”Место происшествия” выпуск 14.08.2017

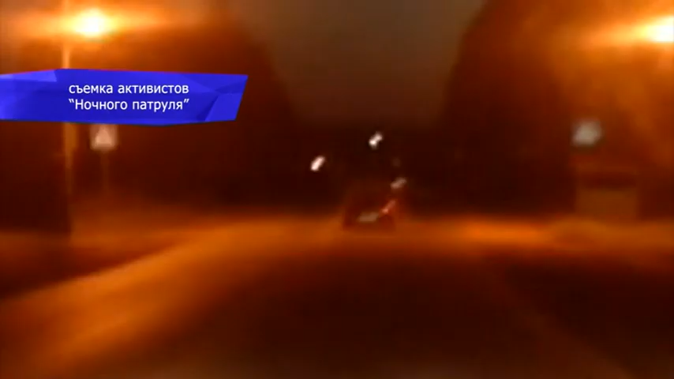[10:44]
пьяном водителе ВАЗа 15-й модели Лихач с друзьями сначала купил много пива в магазине в Костино Затем поехал в сторону русского Сейчас переезд будем поезжать Где лучше, чтобы экипаж Сигналы инспекторов гонщик игнорировал Для пьяных водителей Костино вполне обычное явление, заметили общественники
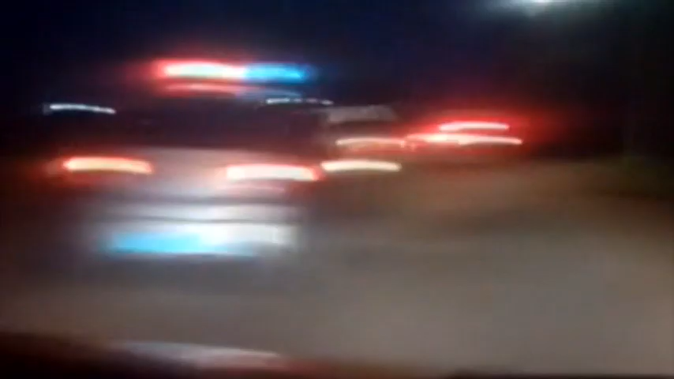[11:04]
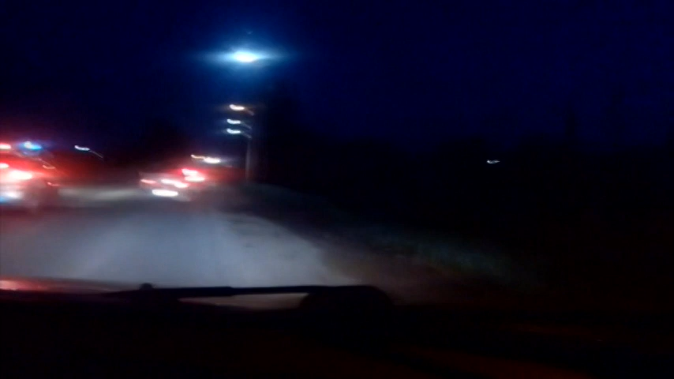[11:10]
Водитель 15-й увеличил скорость и постоянно выезжал на встречную полосу Возле птицефабрики Лихач повернул и уже хотел съехать в кювет Машина чудом не перевернулась
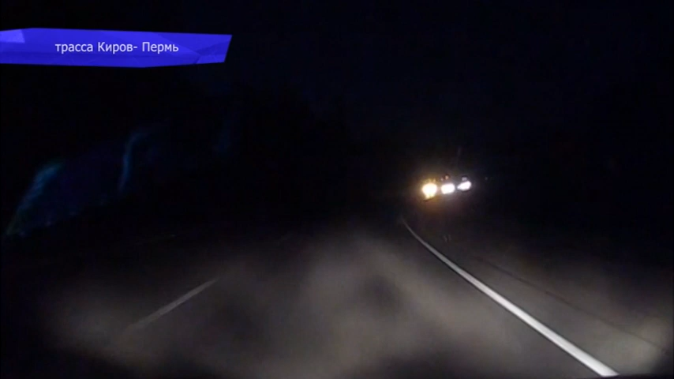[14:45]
На трассе Киров-Пермь машина с камерой едва не стала жертвой двойного ночного обгона Сначала фура, а затем легковушка На улице Воровского водитель Калины не заметил светофора и проехал на красный